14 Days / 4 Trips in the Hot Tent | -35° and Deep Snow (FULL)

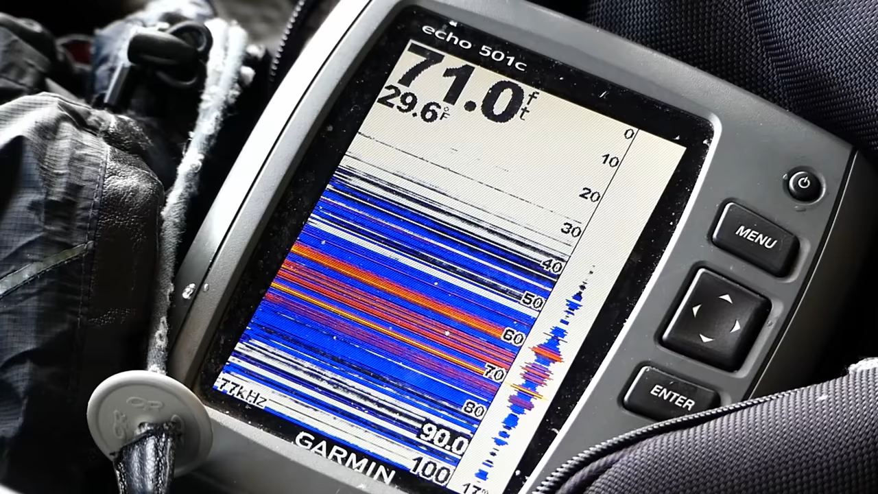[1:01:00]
On screen: depth 71.0 ft, water 29.6°F
Wow, I'm 3 feet away from the wall of the cliff and the depth is 71 feet.
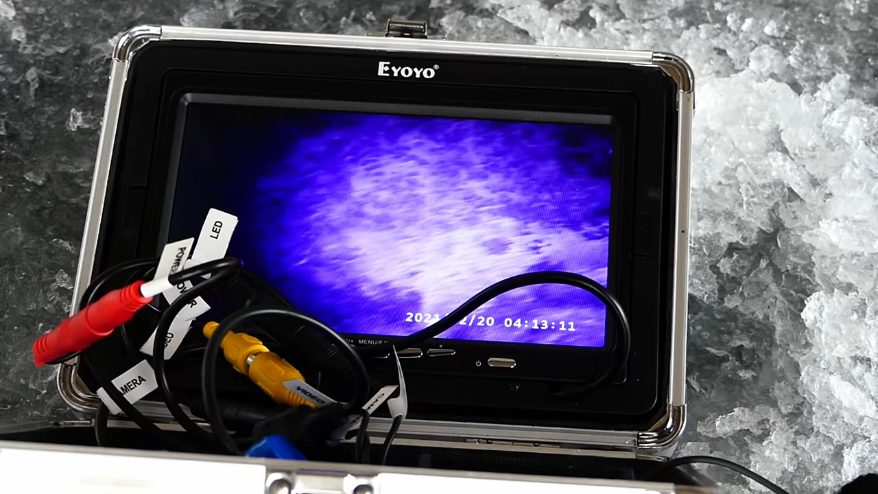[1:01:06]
Got the underwater camera down there. And there's some debris. There's rock.
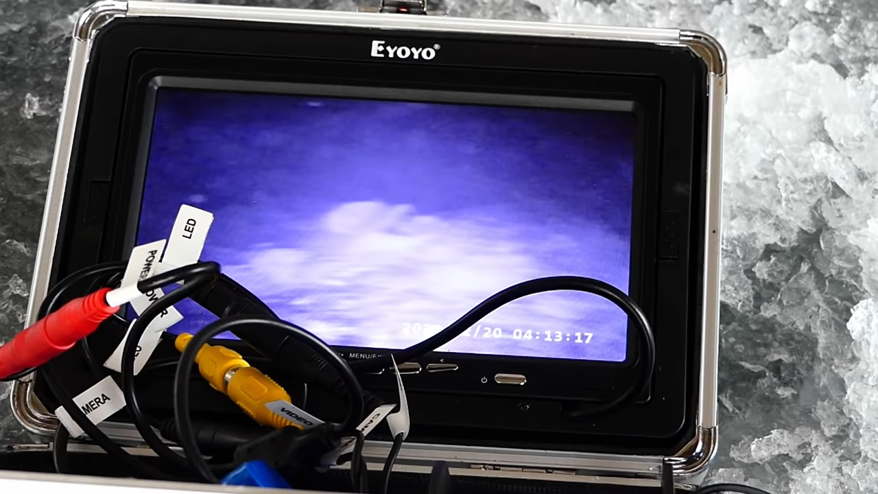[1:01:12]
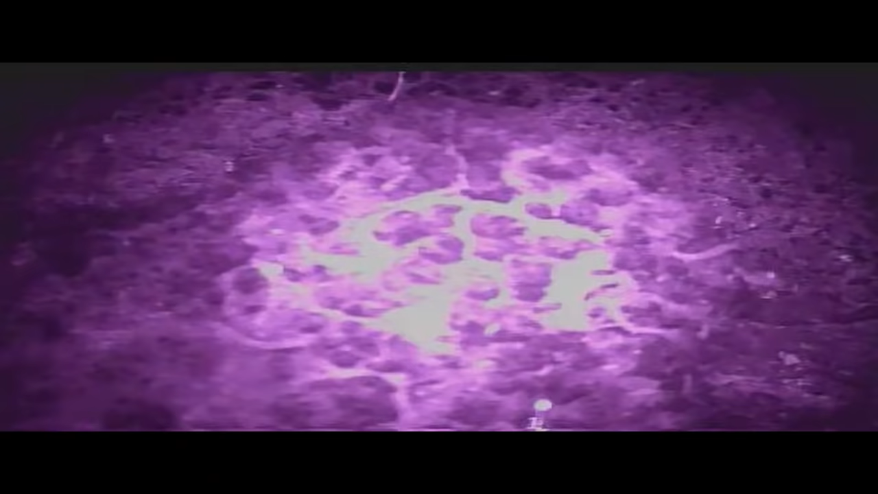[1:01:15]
And I think I'm just really close to the rock there. That can't be plant life. It's too deep.
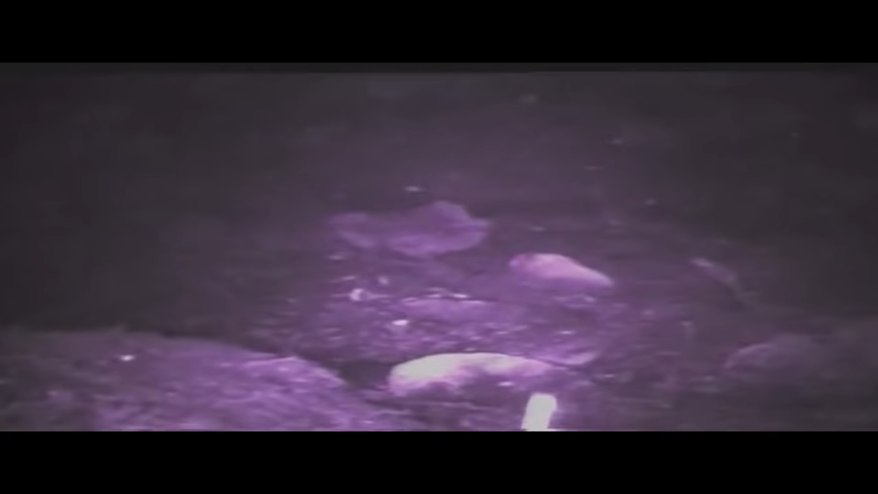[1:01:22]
It wouldn't grow down there. But there's some debris. No signs of fish yet.